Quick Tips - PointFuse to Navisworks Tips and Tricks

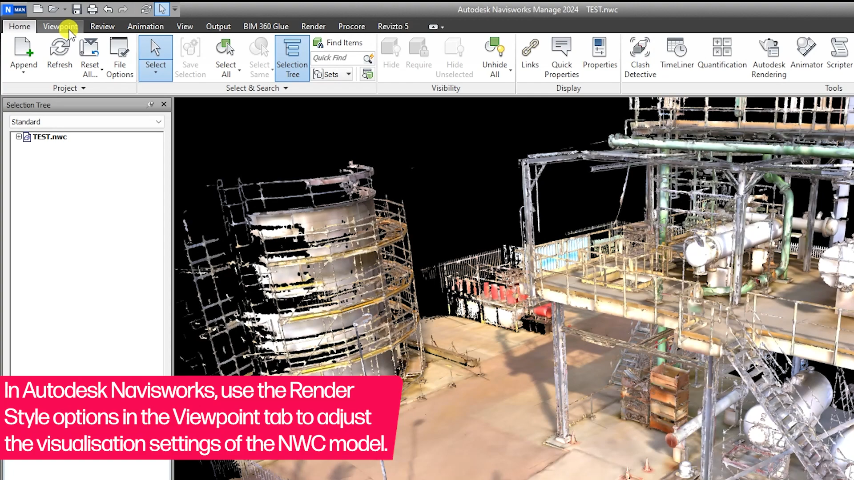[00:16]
First, in the viewport tab, adjust the rendering options from Full Render, which will display the real world texturing, to Shaded, which will display any classification colours that are present.
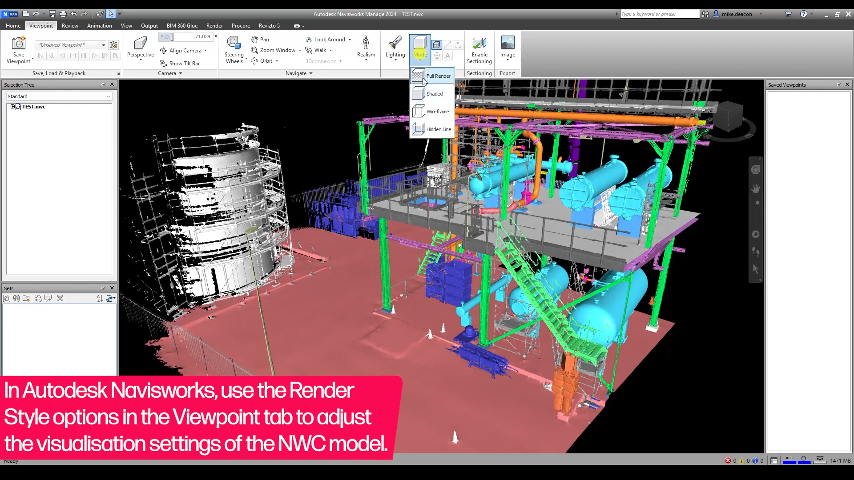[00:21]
Cycle through the additional options here to see how they affect your PointFuse mesh.
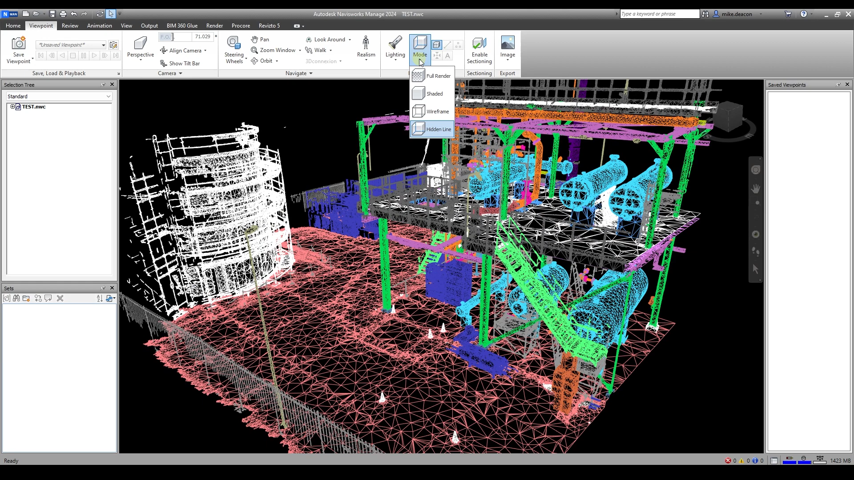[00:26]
After switching back to Full Render, you next want to head into the Navisworks option window to ensure that the texture quality displayed is the best it can be.
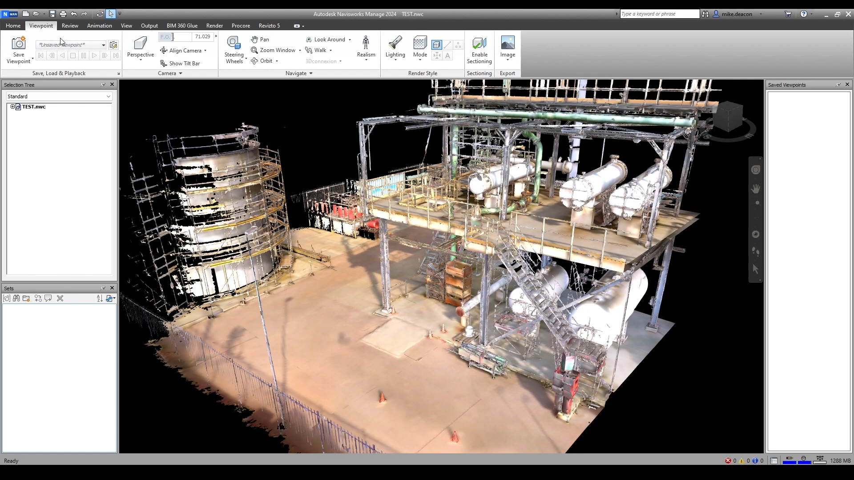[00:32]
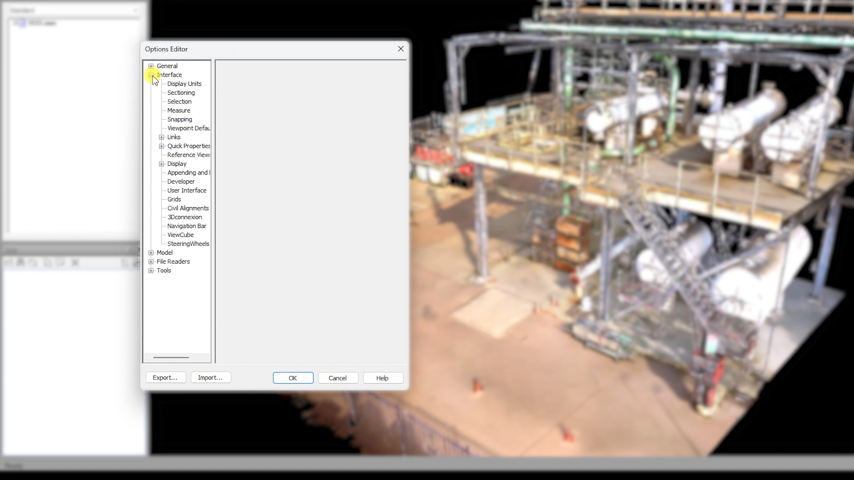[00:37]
Go to Options, Interface, Display, Autodesk and adjust the max texture dimension to 4096.
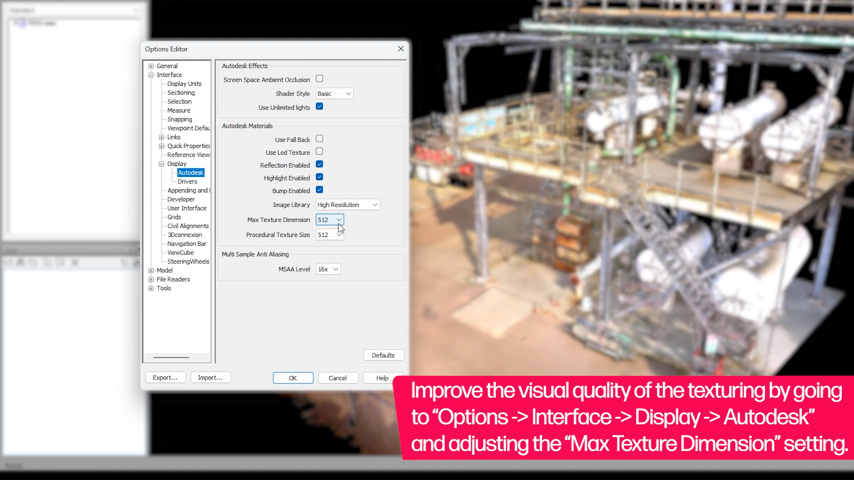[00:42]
This matches the default texture sizes that are set within PointFuse to ensure a seamless workflow.
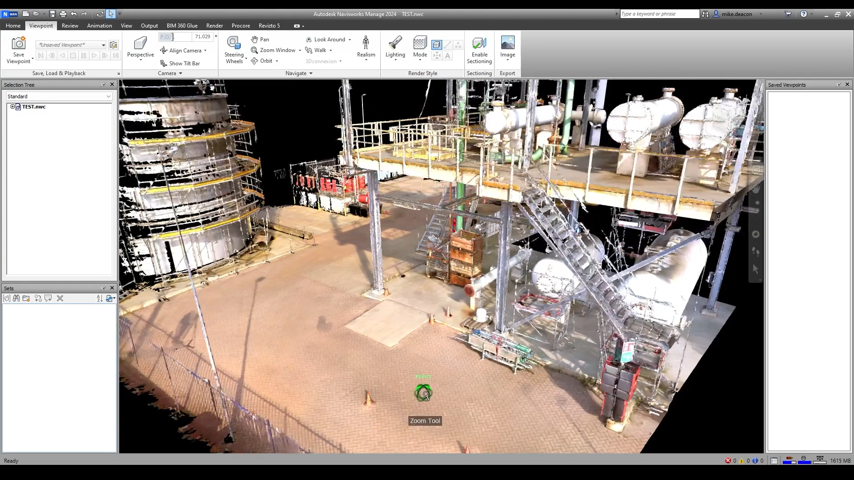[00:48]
Prior to exporting to an NWD, there is an additional setting in the options window that needs adjusting.
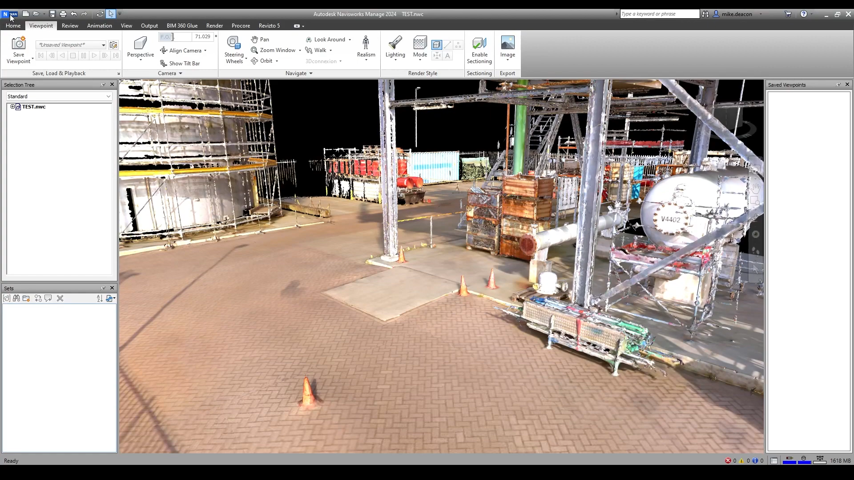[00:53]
This time, go to Options, Model, NWD and switch off the texture coordinate compression.
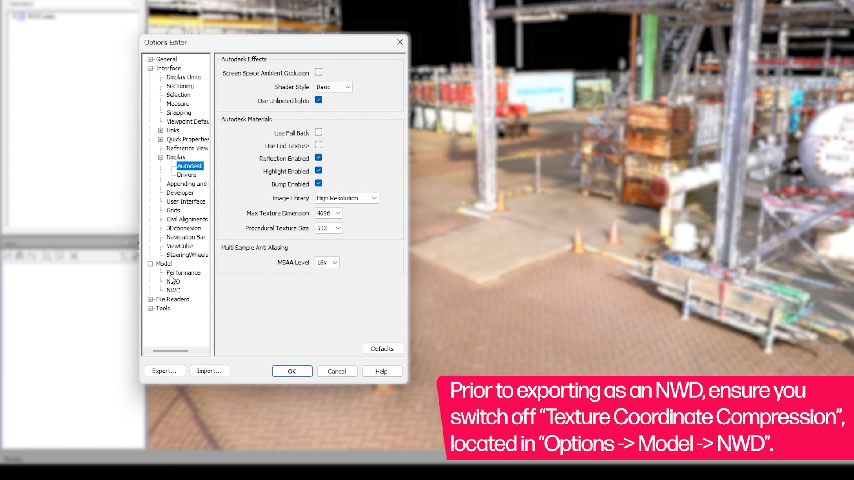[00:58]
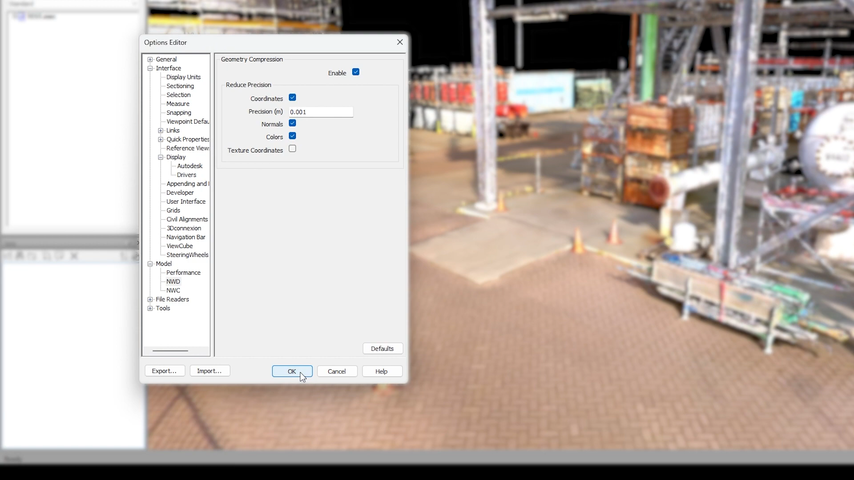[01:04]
If this option is enabled, it will reduce the precision of the texture mapping,
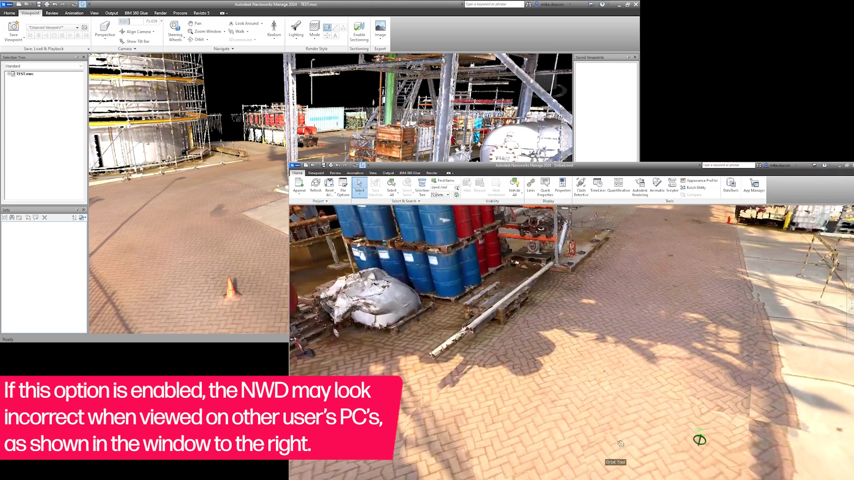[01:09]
causing the real world colours to look incorrect and kind of jagged when the NWD is viewed on another user's machine.